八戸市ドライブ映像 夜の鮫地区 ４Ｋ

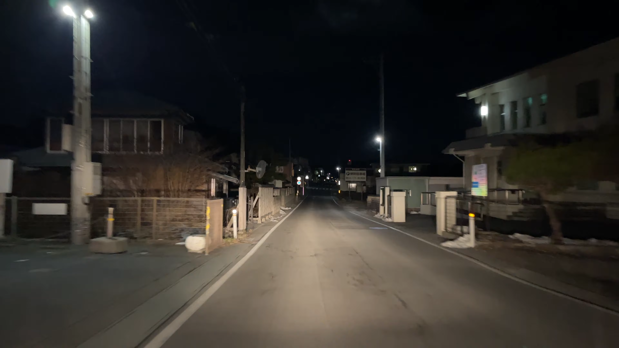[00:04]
今、ドライブシなんですけれどもというところで、蜂のヘイナンバーワンのユーチューバーウミニコおじちゃんです。ここは、蜂の西の、青森県蜂の西のタネサシというところ、タネサシ海岸。
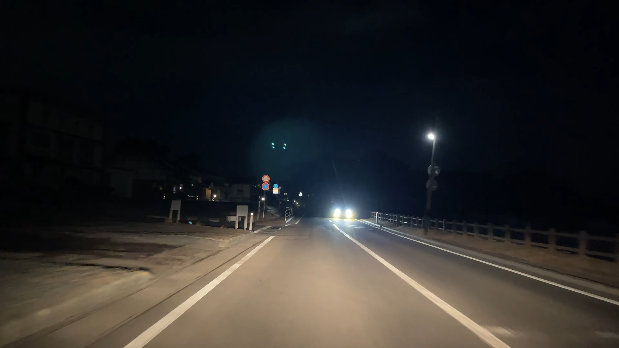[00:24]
芝生が広がってすごい綺麗なところですけれども今は、2月24日、夜22時なので、うまく、何も見えません。ここは、タネサシインフォリエーションセンター。もちろん、今日は申しまってます。ちょっとリテッシュしてみます。
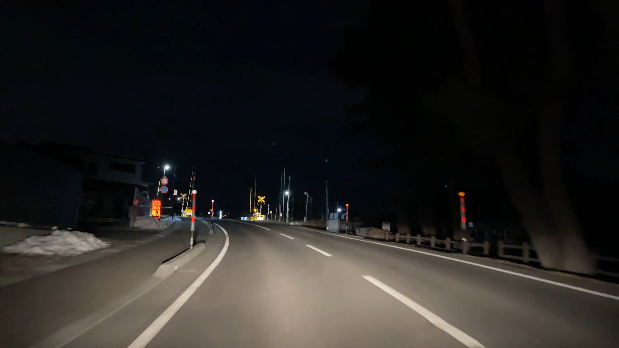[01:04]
踏切は、まず一時停止、確実に一時停止。ちゃんと止まります。右、左、右。確認しました。
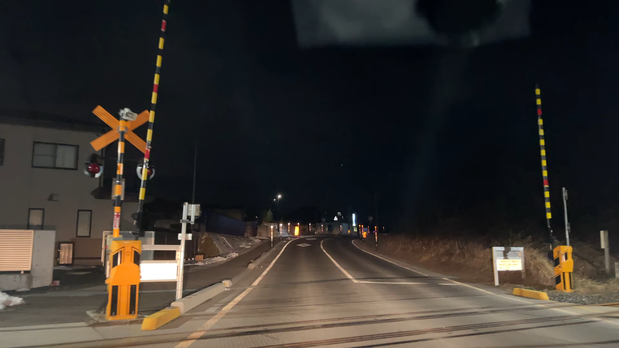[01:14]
ここは、そういうところで、タネサシのヘナンバーワンのユーチューバーを目指しているウミニコおじちゃんです。ここは、青森ケハチの石のタネサシといところ。ちょっと、ライトを透明にして、見やすくしてみますね。ここ、泥こじしているのかな?なんか、ガタクサガタクサってます。あららららら。ガタクサガタクサってますね。ガタクサって。
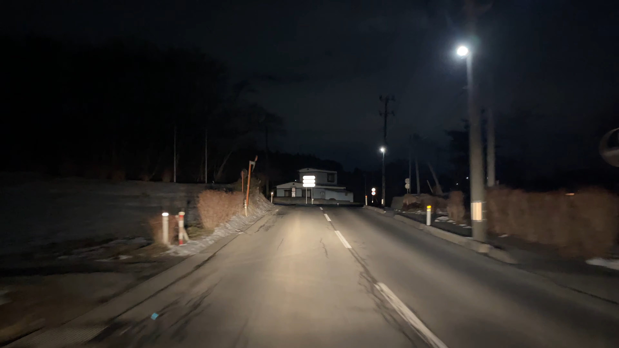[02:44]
ライバルはウミニコおばちゃんです。ここも少しのすぐ走ってみて。あ、そうだ。ウミのもさちょっと出てみましょうか。ウミのもさってみますね。というところで、今は、2月24日。22日です。あ、ここの信号をちょっと右折してみましょう。右折。この信号とは右折します。
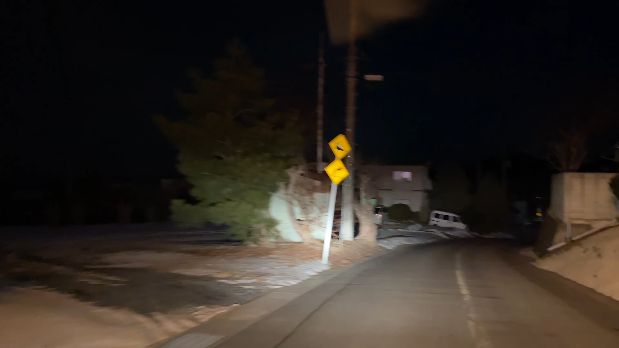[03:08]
これは、海ですね。住宅もまだ、住宅もありますけれども。
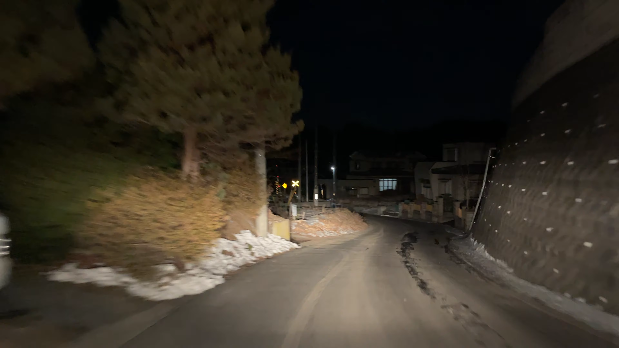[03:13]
ここは、海水浴場があります。はい、踏み切りです。踏み切り。踏み切りは、きちんと止まります。踏み切り。はい、右。左、右。
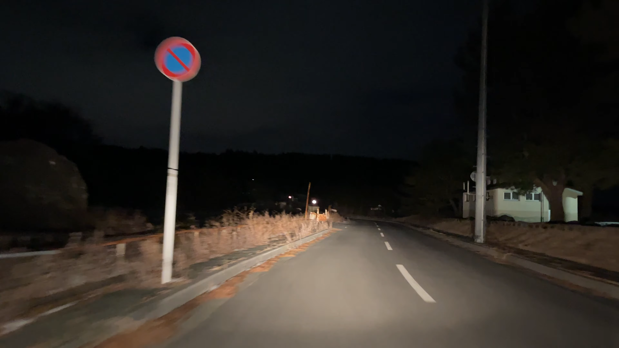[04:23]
この、この通りです。2月だというのに、雪がまったくありません。おっと、2度鳴ってるんだが、
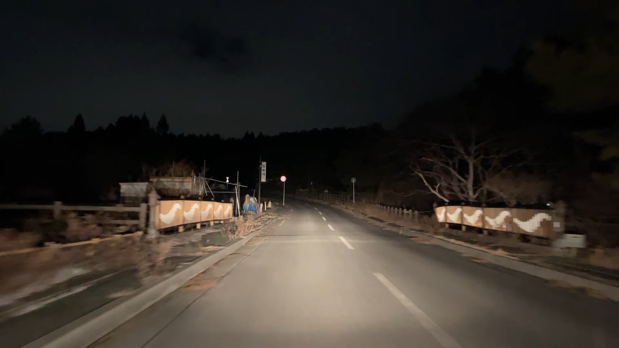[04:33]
先雪、不安ですね。お、キャンプやってる人もいますね。キャンプやってる方もいます。白浜海岸でキャンプやってる方もいますね。店頭にライトがついてましたね。はい、イチです。
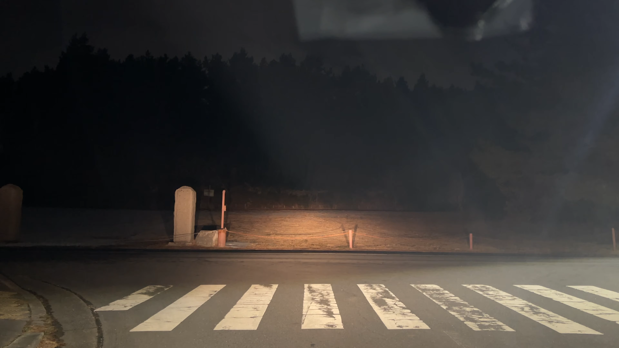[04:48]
エッツ、ネッ、サンと。はい、確認。よし。ここ、ちょっと右折しますよ。
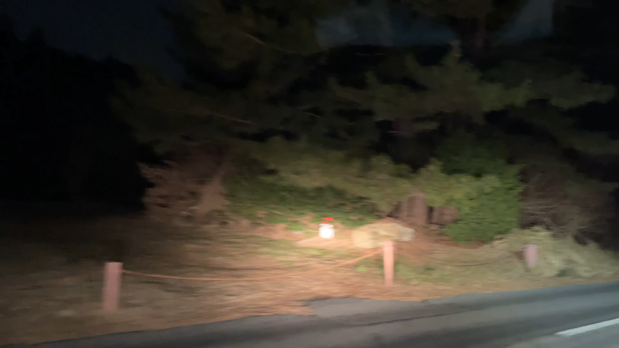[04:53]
ここの通りの言葉、通称、海に行こう。ロード。海に行こう、ロードと言いますよ。
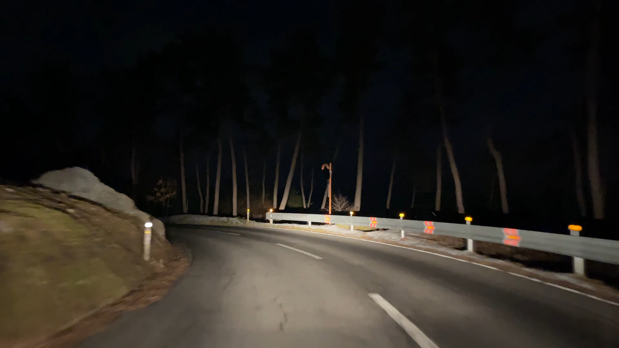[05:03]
ここで、まっすぐ言いますよ。これ、右側が全部海ですね。ここも、日中はすごく、いい景色が広がるんですけども、今は、真っ暗です。建物は、ありません。
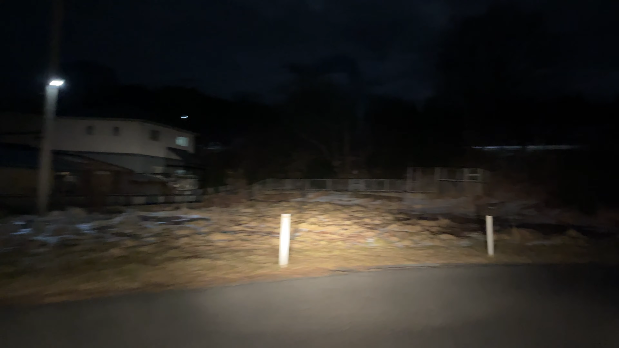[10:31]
今ここね、さっきのほうが水族館なんですけどもね、わかりづらいんだけど。
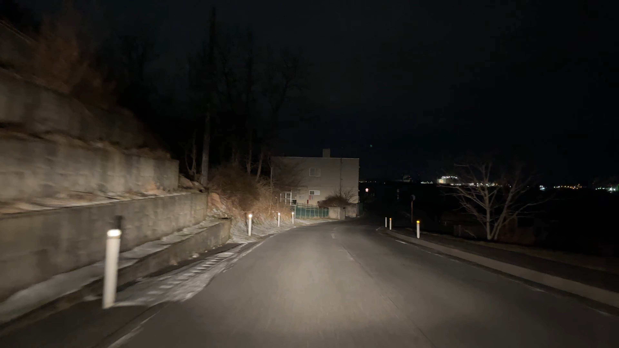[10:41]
水族館の2階から、こうギューンと下さ、降りてきましたよ。
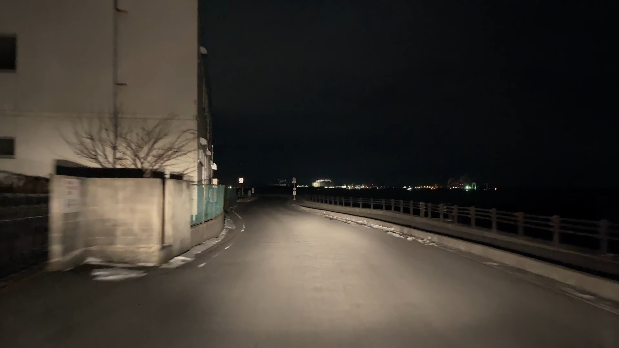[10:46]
ここギューンと降りてくるとですね、
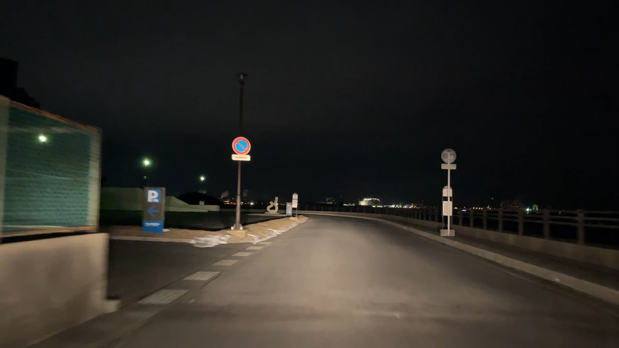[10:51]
これ、左側はさっきの水族館。マジの、明かりが、結構見える。
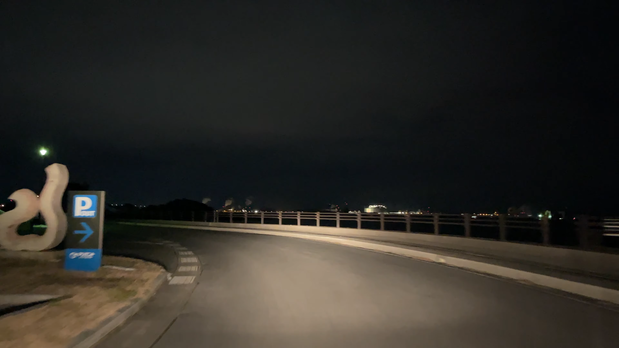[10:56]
あれ、マジの明かりかなりなんだろうな。明かりが、ゴミに行きましたね、だんだんね。ここは、森県八の石の、株島というところ。有名な、ところなんですが、あの、海根工繁殖地、天然記念物です。一人で食っちゃって、なんか、何にも面白くない、動画かもわかりませんけれども、もう、書書を付けいただいて、いただきたい。というところで、
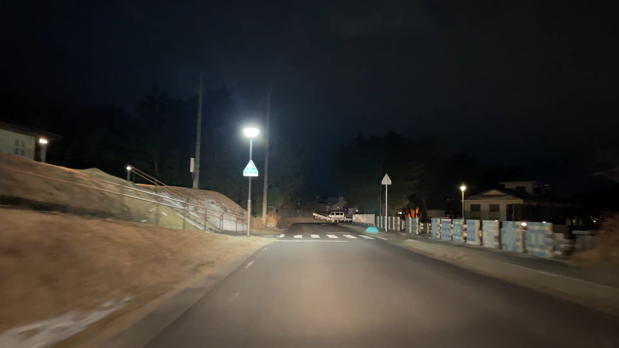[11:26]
株島の、神社を、ご紹介したら、
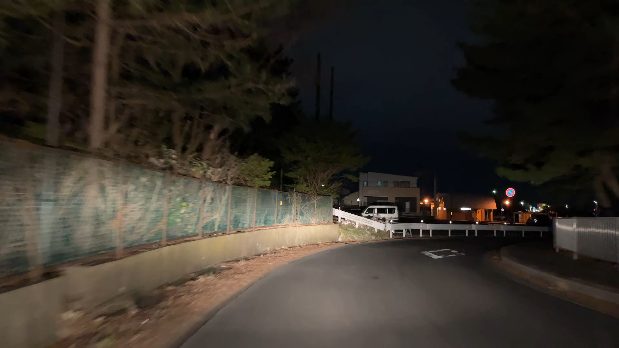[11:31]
この動画も終わろうかとなと、本も追ってましたけども、ここがちょうど、観光地、八の辺の観光地、株島。そしてここを右に曲がると、奥まではいかにませんけれどもね、あ、車両進入禁止でございます。
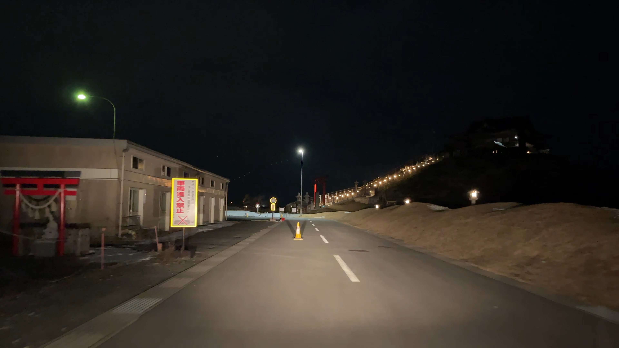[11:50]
ここから先はね、これは目の前の、鹿児島神社の、階段の上がりでございますね。これ以上、入りませんで、バックします。
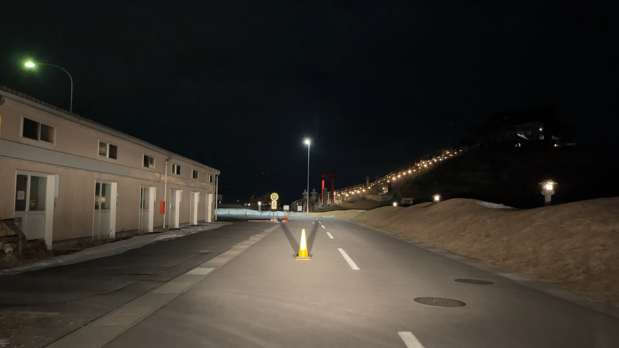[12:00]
これ以上入りませんね。普段に住むはね、ここ、自転車で来るもんですから、今ですね。こないだ、もう骨折から、立ち直って、約、5ヶ月ぶりに、まだ、自転車でね、ここに、来ましたよ。